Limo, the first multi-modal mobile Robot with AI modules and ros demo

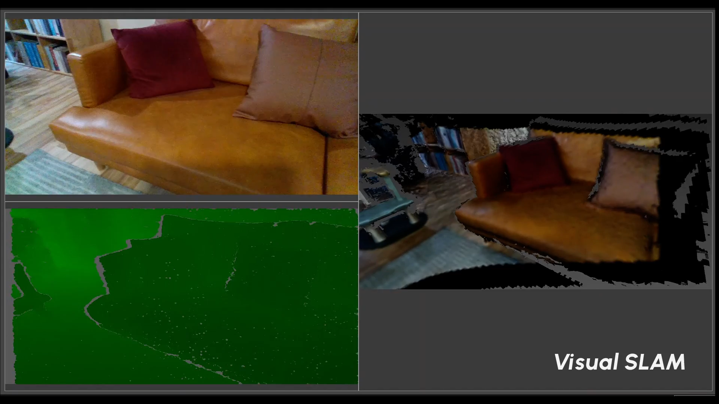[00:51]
you can use Limo to build a vSlam spatial map for survey and monitoring functions.